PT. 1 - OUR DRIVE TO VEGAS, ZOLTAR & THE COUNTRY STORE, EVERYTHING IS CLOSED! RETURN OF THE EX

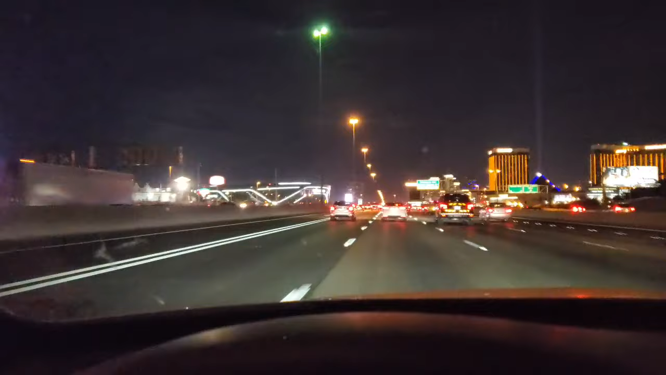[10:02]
It looks just like those damn vacuum cleaners. Those robot ones. Look at that. Oh my God. The last time I was here. They just had the cranes set up to start building this place. Look. How many cops have we seen? Pull people over. There's another one right here. About 10. No. Not 10.
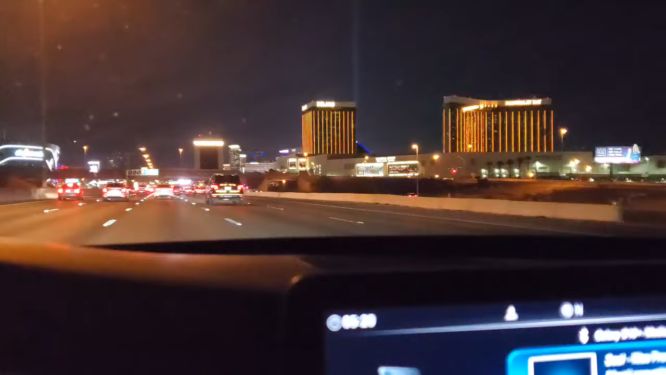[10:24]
I think maybe 6. 8. Okay. 7. 7. Freaking cops.
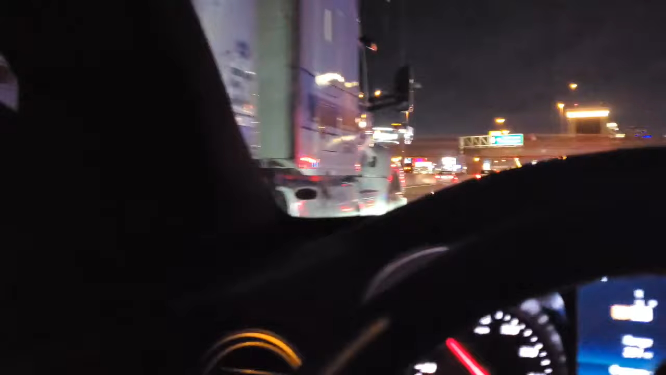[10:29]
Uh oh. We're gonna hit traffic now. Yeah. Yeah.
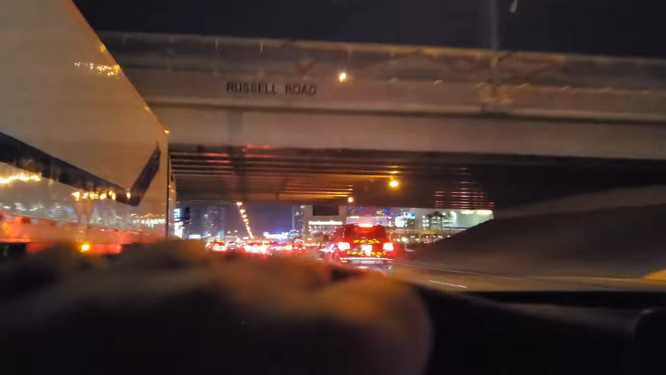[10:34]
Yeah. We're at rush hour times. There you go. That's what the Raiders play but don't play.
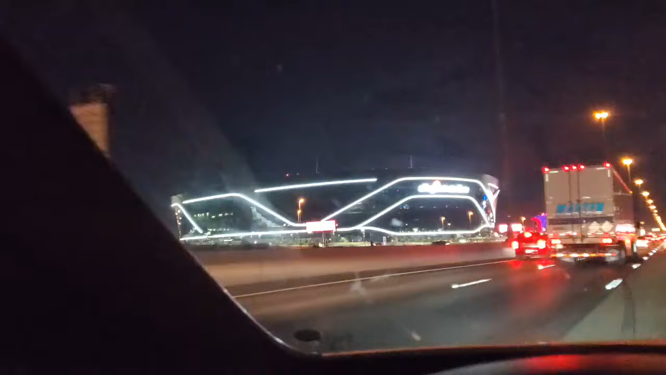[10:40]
You can't go. They built this freaking thing and you can't even go to it. Thanks to the virus. And that city center right there. It's the mid end.
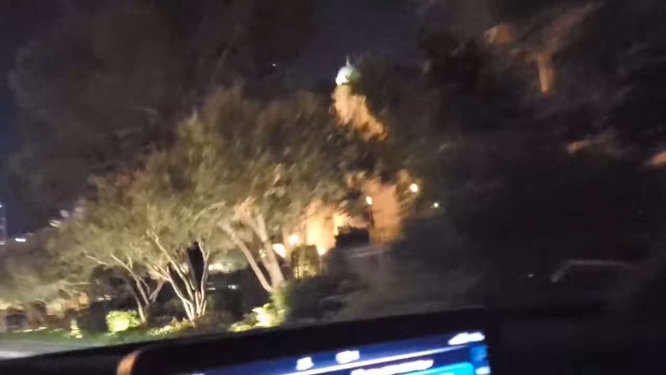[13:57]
This is a side entrance to Bellagio. There was a shooting here last year.
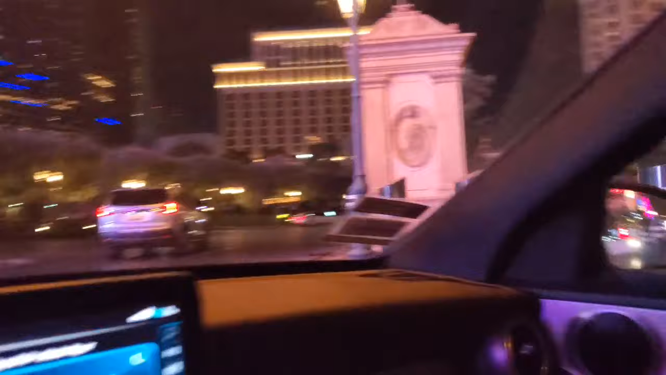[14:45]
Alrighty. Look at that. Cosmo. Never stayed at the Cosmo before. Look at that.